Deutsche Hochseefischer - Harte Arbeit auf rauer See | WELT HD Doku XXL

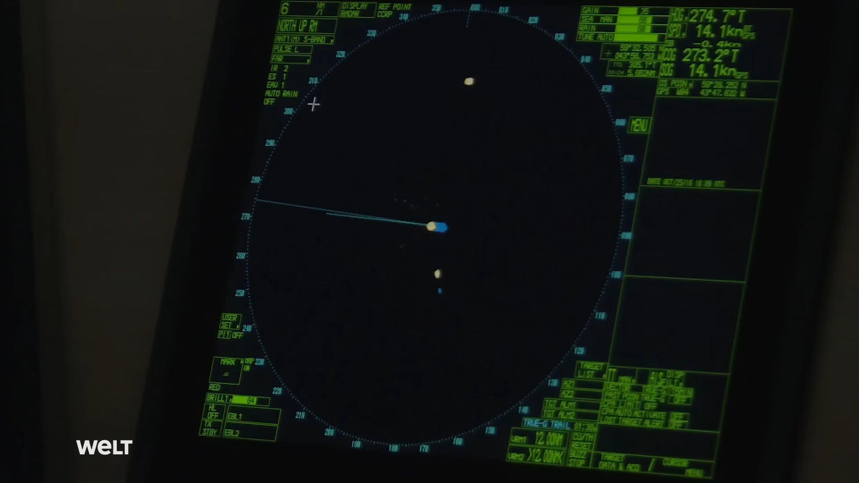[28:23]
Das Radar gibt keine Garantie. Ja, der Ausguck ist immer unersetzlich. Es gibt Eisberge, die stark abgewaschen sind und übers Radar nicht zu erfassen sind.
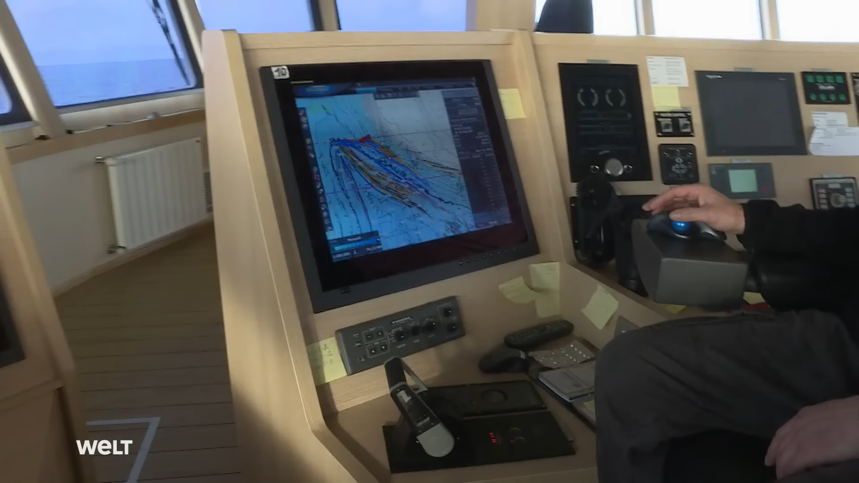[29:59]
Hier oben sind 260, 270, 280 Meter. Das ist eine lange Platte. Und das fällt dann runter bis auf hier unten auf 1200 Meter.
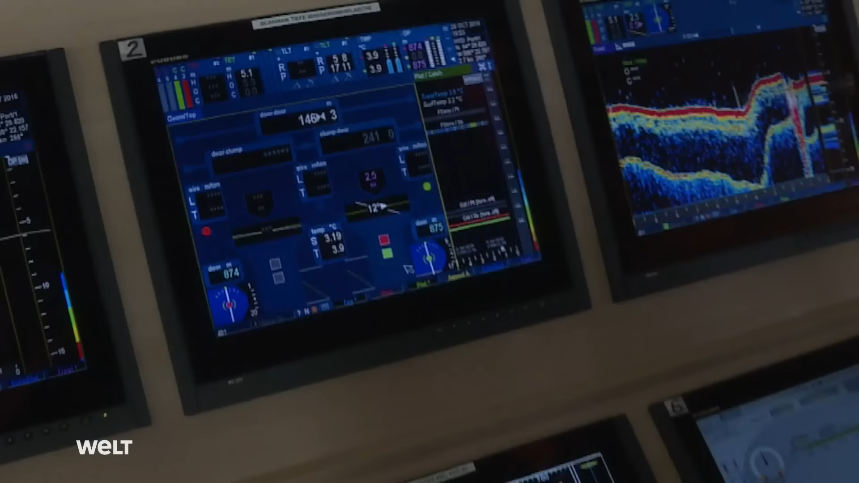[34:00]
Auf dem Monitor schlägt der Catch-Sensor an. Etwas Dickes ist im Netz.
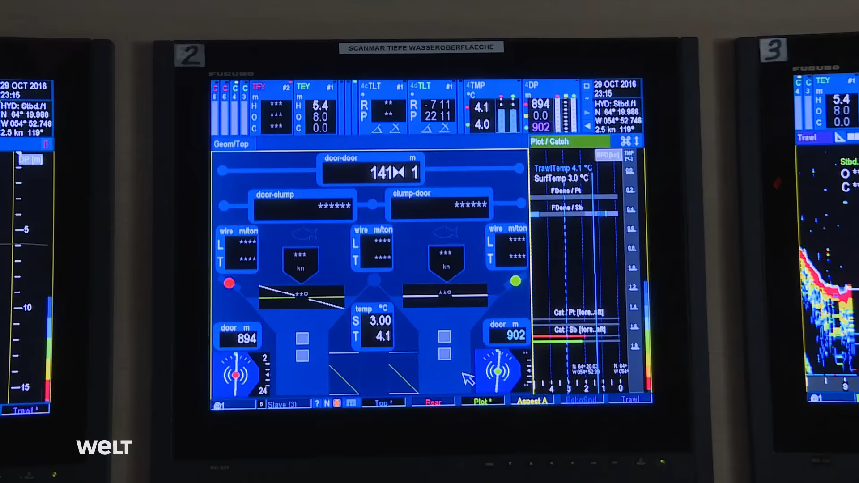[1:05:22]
Das kann sich lohnen, wenn die richtigen Schwärme am Grund getroffen werden.